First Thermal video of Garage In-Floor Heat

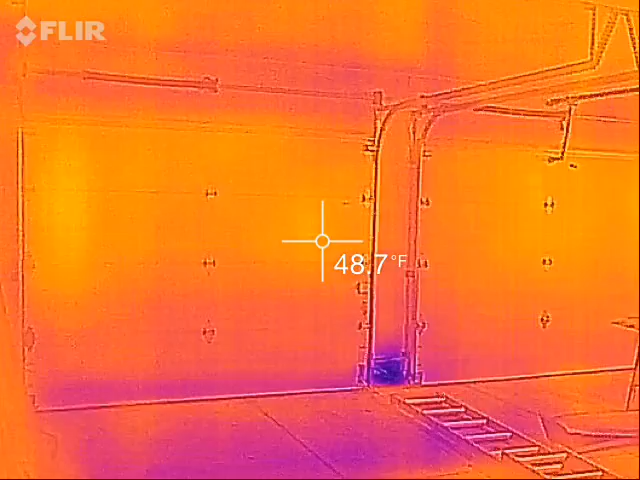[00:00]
On screen: spot 48.7°F
okay here we are in my garage I just got my nice insulated garage doors installed so I thought it was time to get my hydronic heat system hooked up to which we can see over there on the wall it's of course the
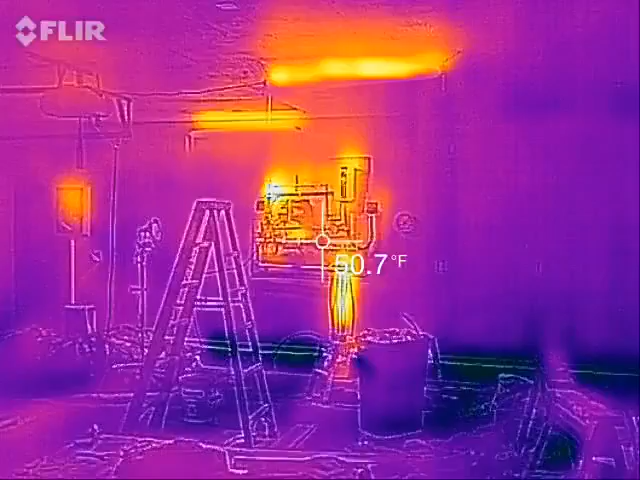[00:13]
On screen: spot 50.7°F
warmest thing in the room above it I do have two shop lights that are hung up and that other warm spot in the
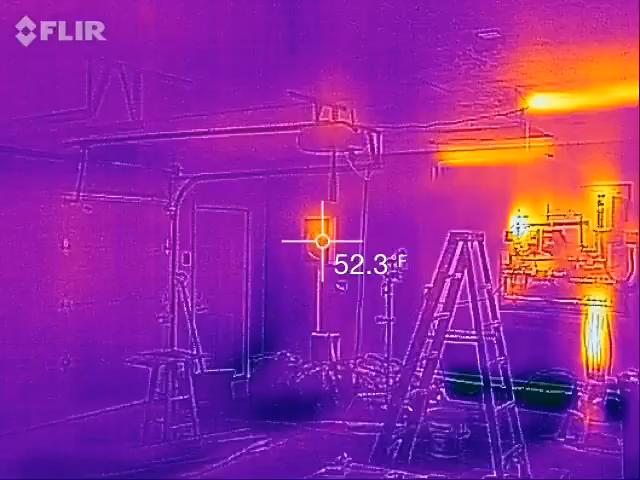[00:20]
On screen: spot 52.3°F
distance that's my breaker panel I've been running the heater for about an hour and if we look at the floor we can actually now see the lines in it that follow the radiant tubes so you can see kind of the striped pattern and for example you can see the left side of the screen is warmer than the right side of the screen that's because over here is the beginning of loop number two and over here is the end of loop number two so that
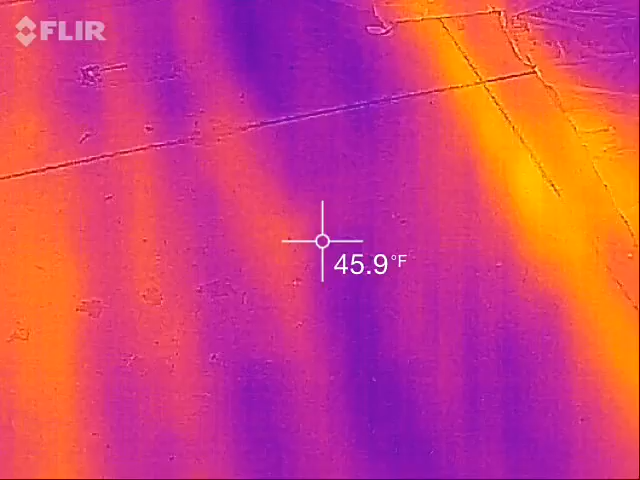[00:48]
On screen: spot 45.9°F
drop in the difference of temperature that's the heat leaving the tubing and going into the concrete the other thing to notice here is the coldest thing in the room is going to be that
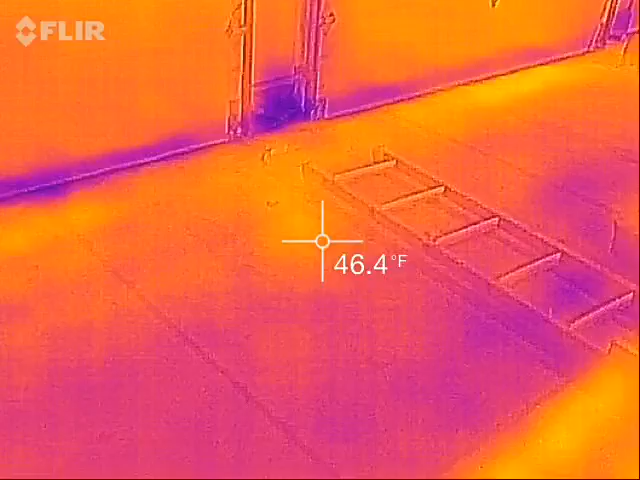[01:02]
On screen: spot 46.4°F
one layer of concrete block I have around the outside edge that's about 40 degrees outside that's the temperature
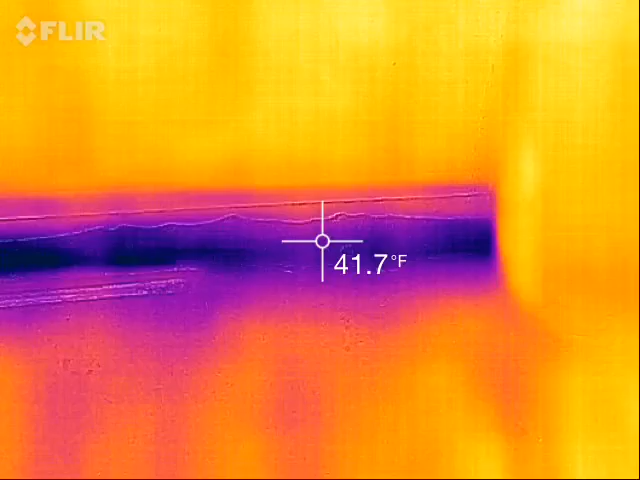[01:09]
On screen: spot 41.7°F
it's been outside and this has been an unheated building up until now but even the warmest stuff in the room is only and let's say about 50 degrees Fahrenheit at the highest so we're talking
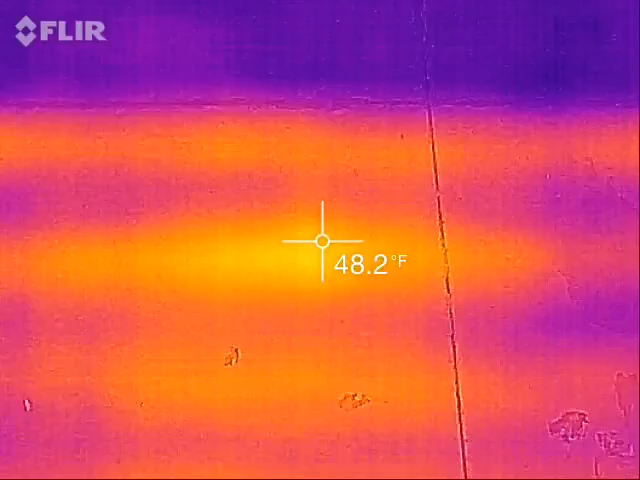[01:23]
On screen: spot 48.2°F
10 degrees difference in these images that we're looking at right now from the
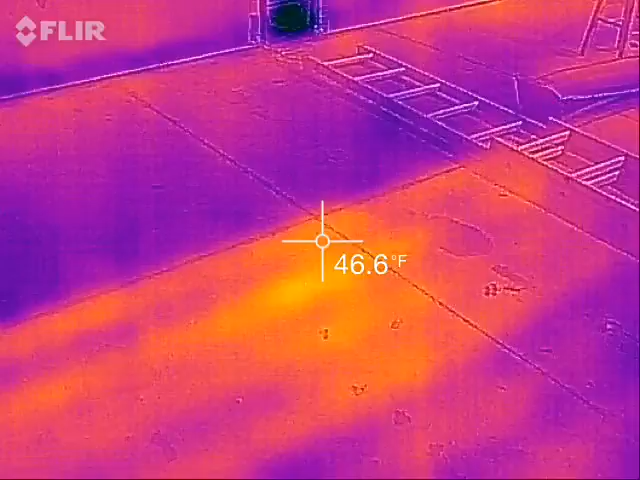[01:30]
On screen: spot 46.6°F
the red orange yellow hat to the the purple dark blue black cold clearly
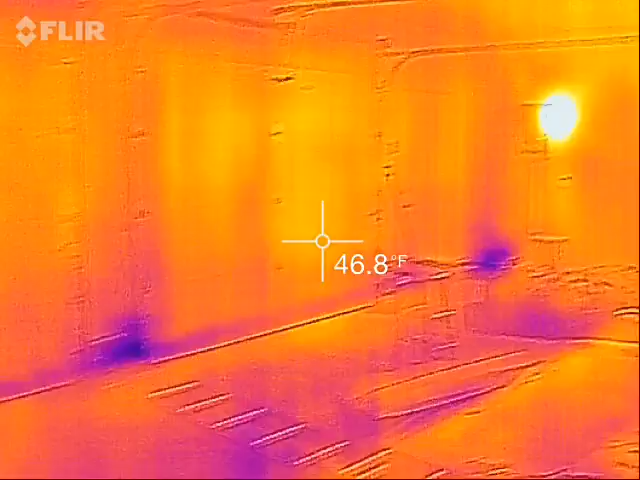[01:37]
On screen: spot 46.8°F
we have a little bit of heat from the lights up there but even those even though they're the brightest thing
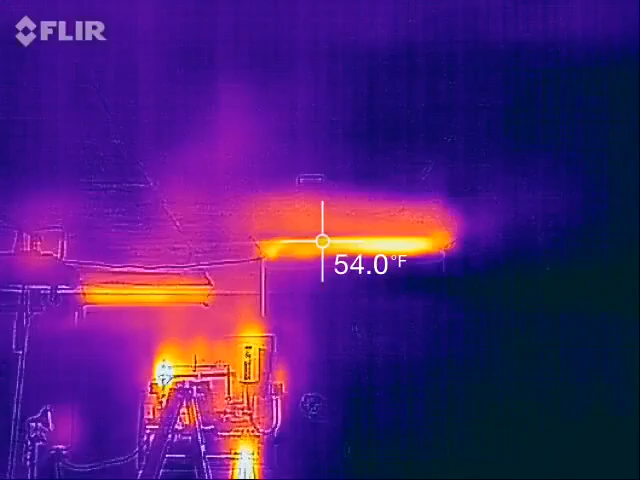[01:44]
On screen: spot 54.0°F
in the scene those are still only maybe 60 60 degrees or so the
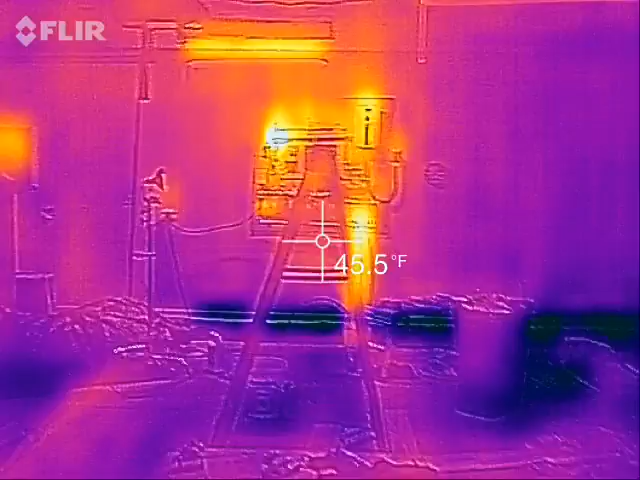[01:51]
On screen: spot 45.5°F
brightest thing over on the hydronic panel is the output of the
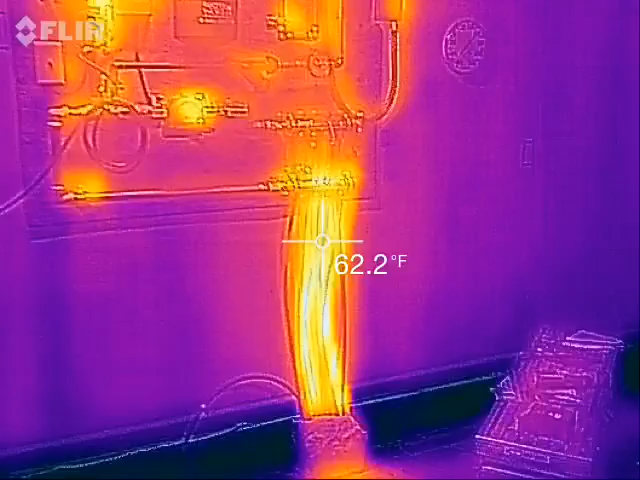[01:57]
On screen: spot 62.2°F
the radiant manifold so that is the pex tubes that are going down into the concrete and it's kind of neat you can actually
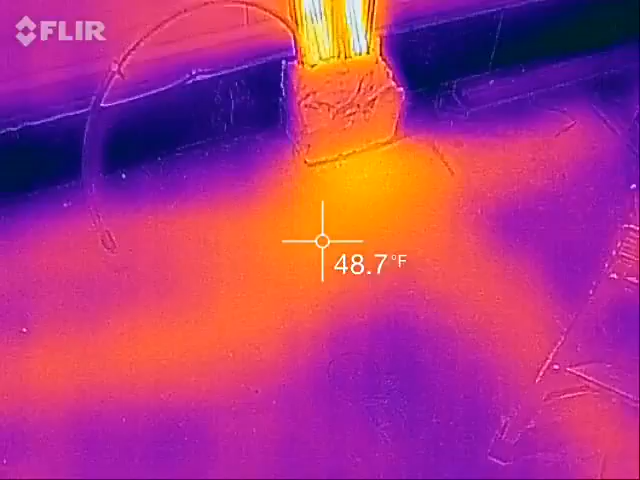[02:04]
On screen: spot 48.7°F
see in the concrete right now how the
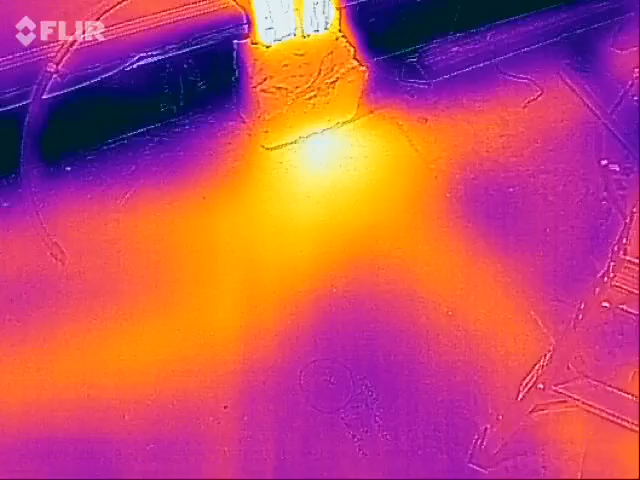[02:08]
the heat radiates out from there because of course
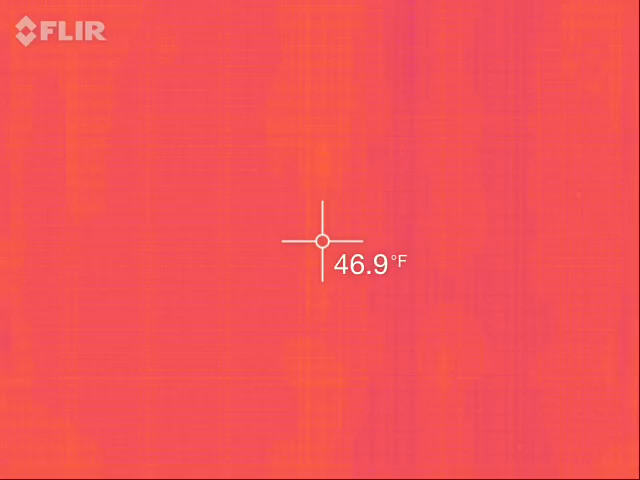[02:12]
On screen: spot 46.9°F
the tubes are the tubes are centered right here and then some go over this way to the first and
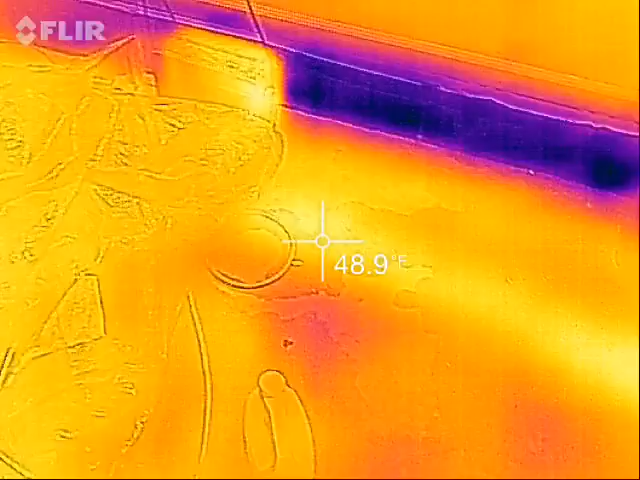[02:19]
second loop we've got a branch right here which is both the return of the second
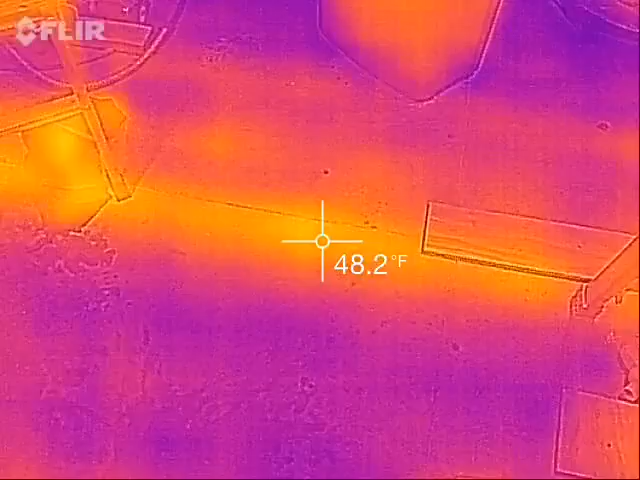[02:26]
On screen: spot 48.2°F
loop and the start over the third loop and over here we can even see going north to the
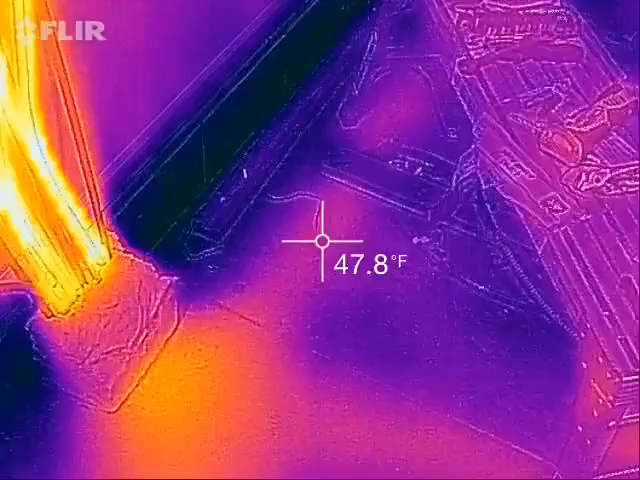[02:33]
On screen: spot 47.8°F
beginning of the first loop now I do have a lot of things on the floor building materials ladders things like
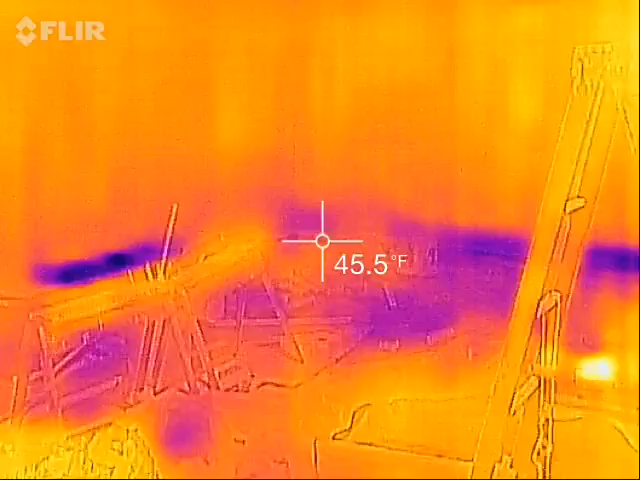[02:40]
On screen: spot 45.5°F
that so unfortunately we don't have a great view of the floor right now but you can definitely see where
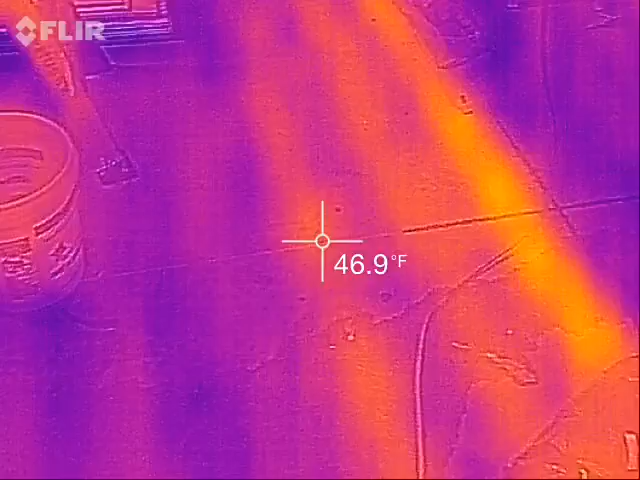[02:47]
On screen: spot 46.9°F
the radiant tubes are in the floor and I laid this out so that the start of the tube would be closest to the garage door and in this first loop I did put the first couple of tubes a little bit closer together figuring that they'd be right by the garage doors that would be the coldest part and I'd kind of need to heat it the most to fight
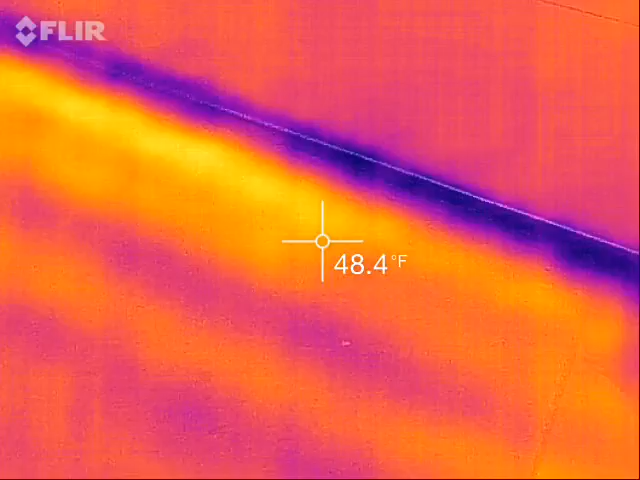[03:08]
On screen: spot 48.4°F
that so anyways this is just kind of a first oh this is cool I can actually see the curve of
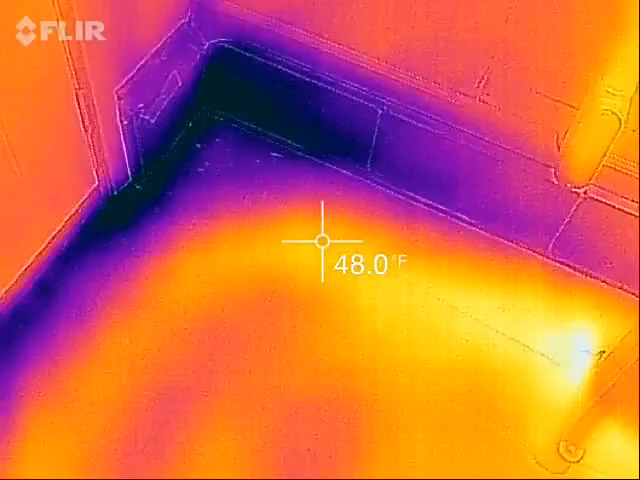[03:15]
On screen: spot 48.0°F
one of the first loops right here in the corner that's pretty neat oh you know what also earlier I did have a small
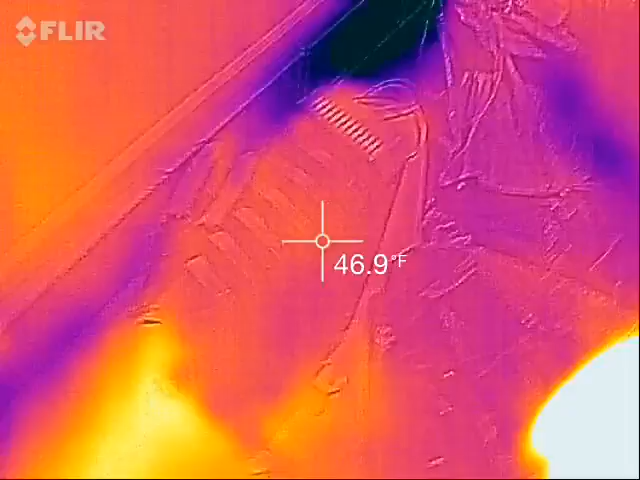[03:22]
On screen: spot 46.9°F
radiant heater on a little electric radiator parked right here just to